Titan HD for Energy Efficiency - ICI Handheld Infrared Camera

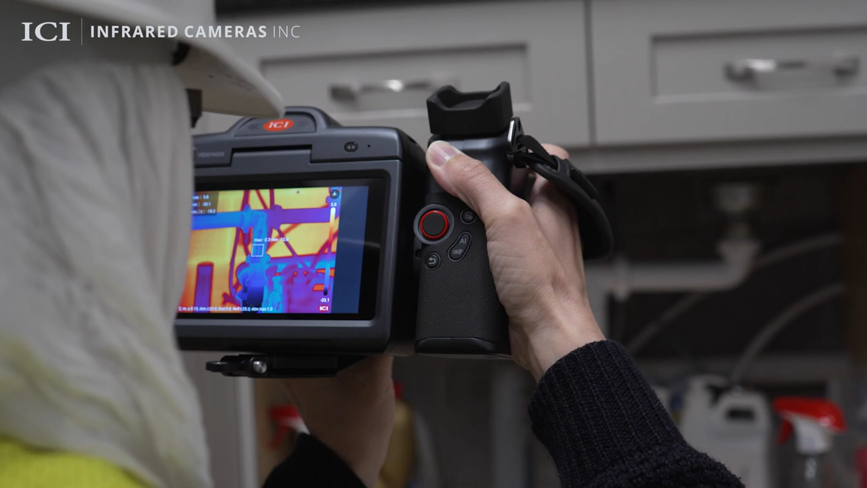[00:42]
The Titan HD features a 1.3-megapixel thermal detector capable of providing the sharpest 1280x1024 images,
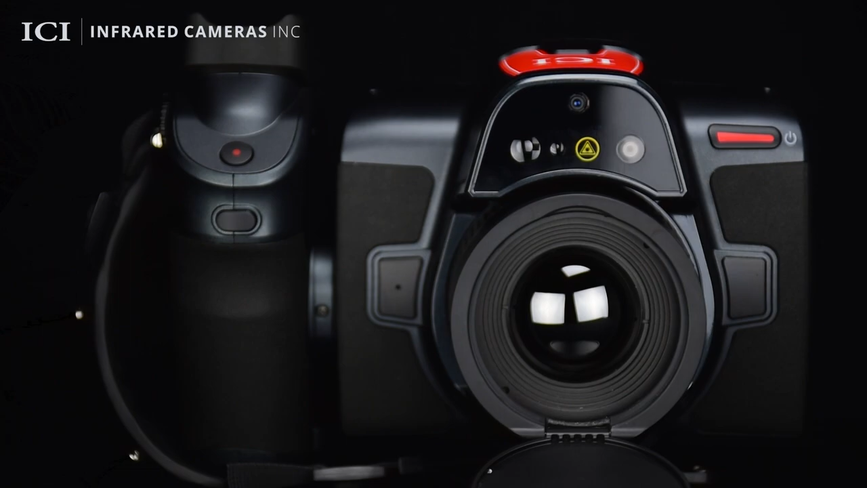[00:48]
the truest temperatures, and the highest level of flexibility.
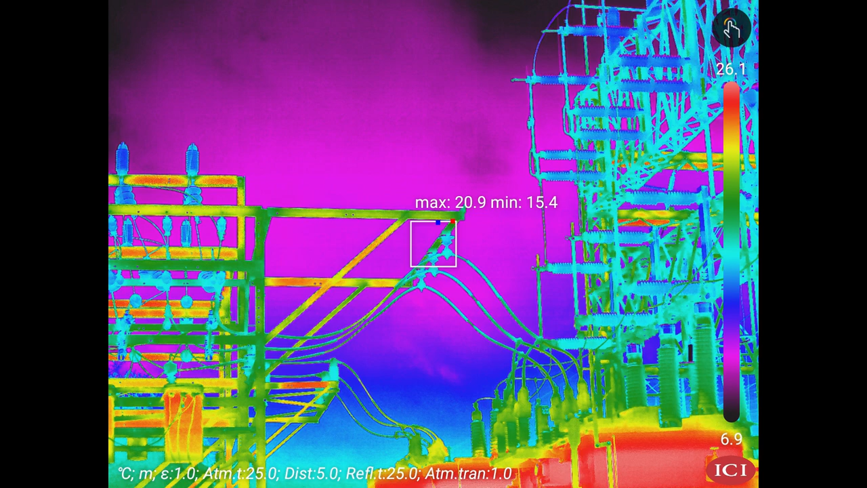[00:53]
On screen: max 20.9°C, min 15.4°C, scale top 26.1°C, scale bottom 6.9°C
Its high accuracy and sensitivity yields outstanding thermal imaging performance,